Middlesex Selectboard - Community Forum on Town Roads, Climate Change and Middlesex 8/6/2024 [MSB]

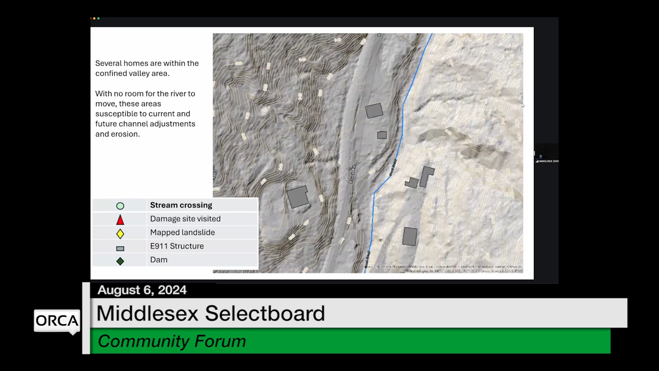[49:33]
these homes and the valley walls around them just become very susceptible to the additional erosion and adjustment locations. So we're trying to protect homes and the road, and we have a very minimal location for the river to move in that area. So we're asking the river to stay in a very small location with our homes and our roads. Okay, Evelyn?